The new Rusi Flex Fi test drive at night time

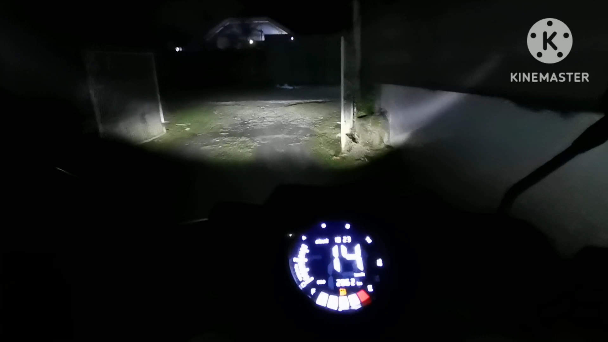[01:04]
So dito ako dadaan sa likod para hindi matraffic. So just up na maganda kasi yung camera ko hindi masyadong maliwanag basta gabi. It's an ordinary cellphone yung ginamit ko.
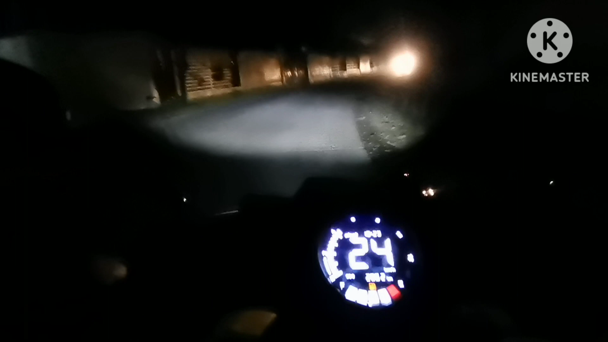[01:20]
Wala masyadong tao dito na sa kinataan ng doon.
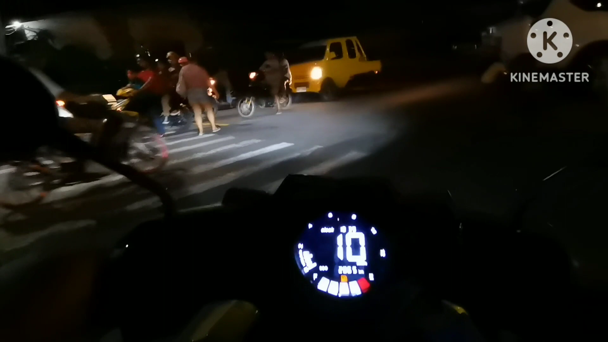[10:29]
Ito ang gumagiti sa gabi. Ito ang makikita niya. So, dito sa Batanang Borgo Street. Pakunay.
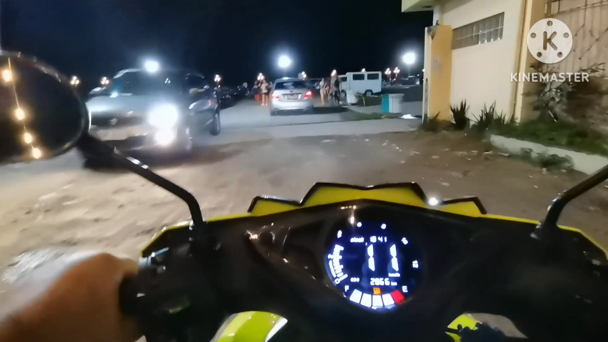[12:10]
So, yan. Doon, sa bandang doon, maraming motosiklo. Dito naman, makita nyo madami ding motosiklo. Kaya lang maputik. Takit tayo ang tadaan dito.
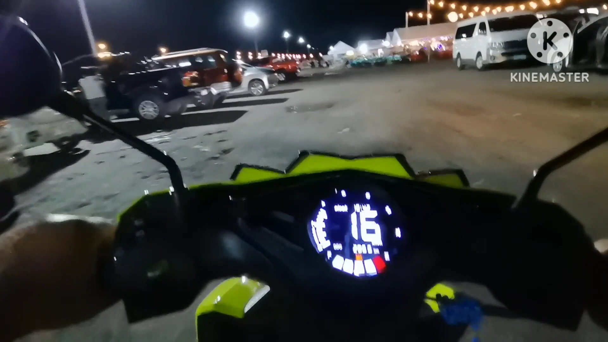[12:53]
Puro kainan dyan, ipon tayo. Kaya naman kumain dito.
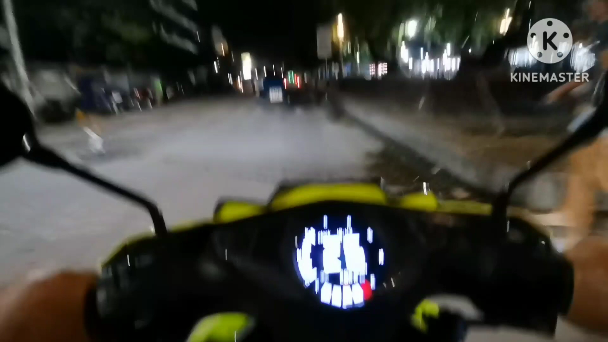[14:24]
Dito sa bandang right ko may mga nagtitinda, tawag nila baklara daw. Tapos mga tempura. Kung gusto ka nang sumakay ng kalisa, ayan kalisa. May rent, puro mga 100, 200. Pinagay na yabangan ng kalisa niya.